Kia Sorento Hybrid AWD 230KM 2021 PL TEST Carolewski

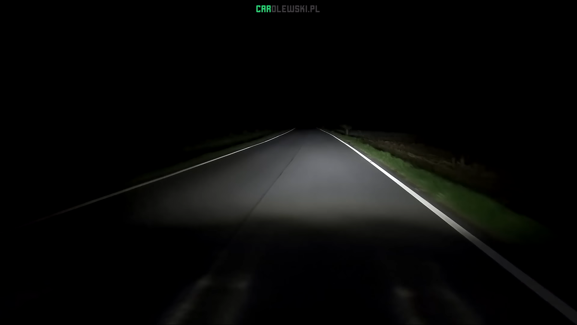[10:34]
Światła LED-owe, natomiast szkoda, że w tym segmencie samochodu nie są jeszcze one dynamiczne, że aktywnie jakby nie wycinają poszczególnych samochodów ze swojego pola widzenia. Trudno? ale jakby sama ich barwa i sama ta wiązka świetna, naprawdę uważam, że jest tutaj na bardzo dobrym poziomie. Dalej o zawieszeniu w trasie.